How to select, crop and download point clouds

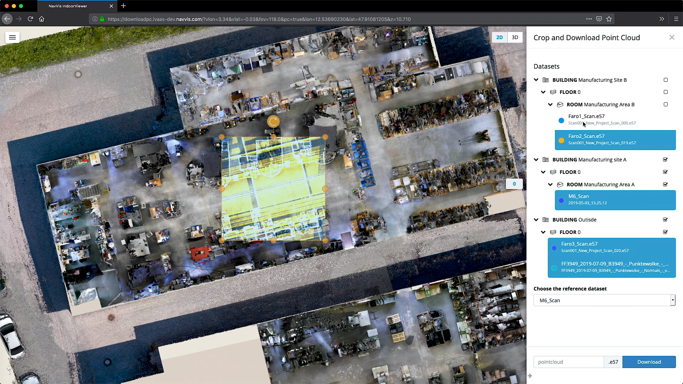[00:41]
Notice how the datasets are assigned a highlight color to make it easier to visually distinguish point clouds from different datasets.
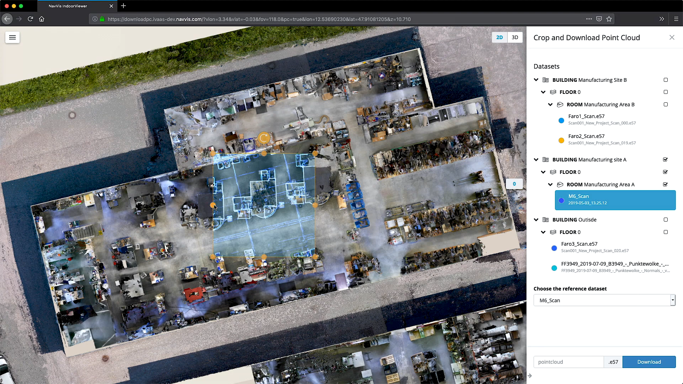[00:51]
Once the appropriate dataset has been chosen, you can refine your selection within the box. In this example, a piece of manufacturing equipment on the production line is being highlighted. Using the orange dots, you can customize the size of the box for cropping and rotate it to emit any unnecessary objects. Note also that you can reintroduce additional point cloud datasets to your selection at any time,
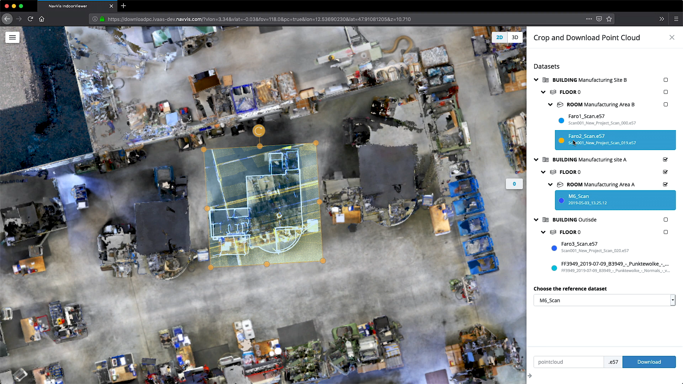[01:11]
without breaking the selection frame.
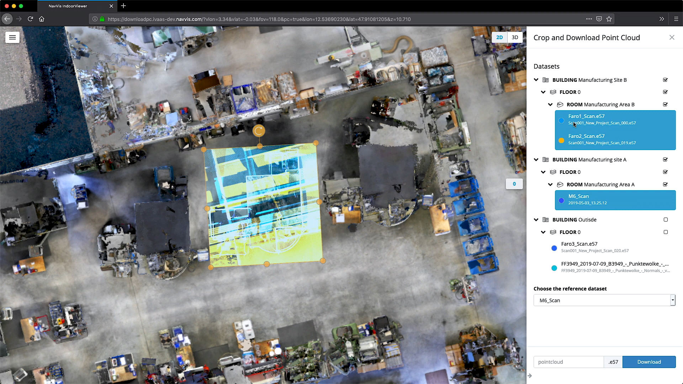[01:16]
Refine your point cloud selection even further by switching to a 3D perspective.
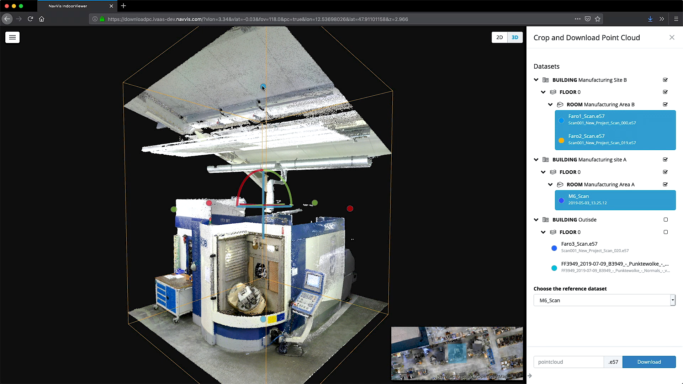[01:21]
Here you can specify the area for cropping from every angle.
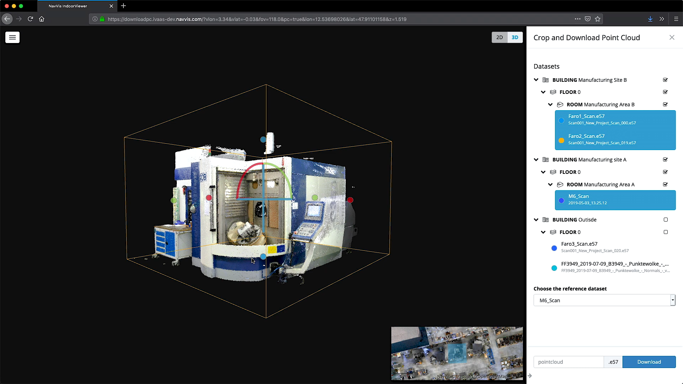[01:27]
Using the blue, red and green dots, you can move, extend and rotate the selected area. Blue represents the Z axis, red the X axis and green the Y axis. Use the dots to enlarge or reduce the area chosen for cropping.
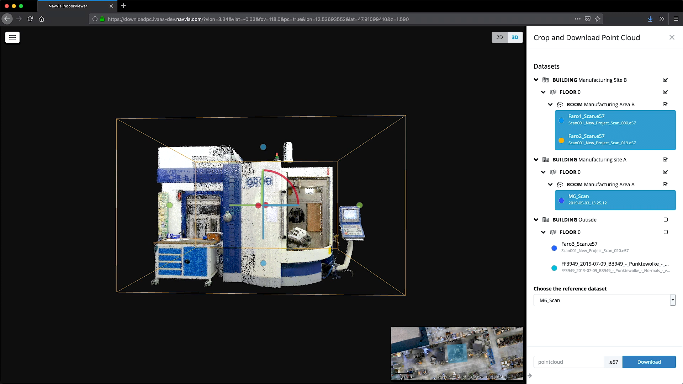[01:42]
The straight axis to move the selected area and the curved axis to rotate the area along the XYZ dimensions. You can also refer to the 2D floor plan in the secondary view at any time for
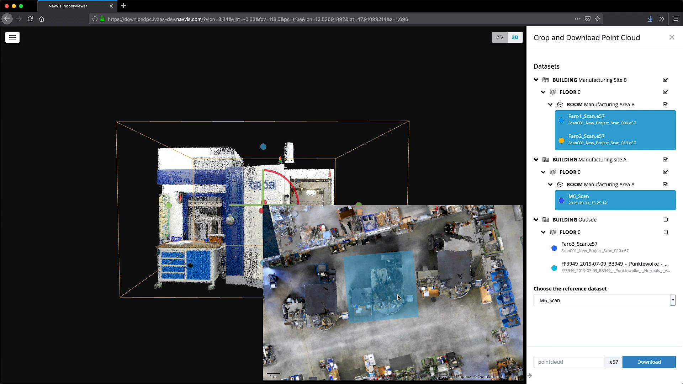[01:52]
contextual information on the precise location of your selection, to ensure that no important information is omitted. Next, choose the reference dataset for your point cloud selection and assign the E57 file with a filename. When you're ready, click the download button on the right-hand menu and follow the system dialog to download and save your point cloud to your computer.
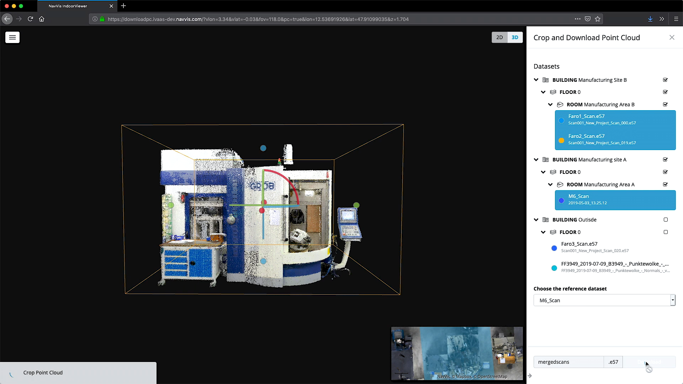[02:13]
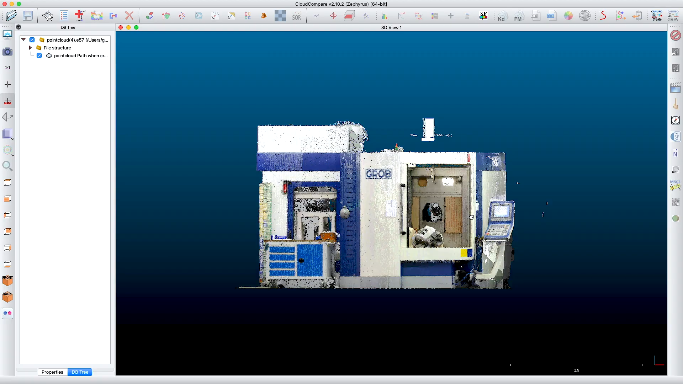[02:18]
With your new file, you can open, view and edit the point cloud using third-party software.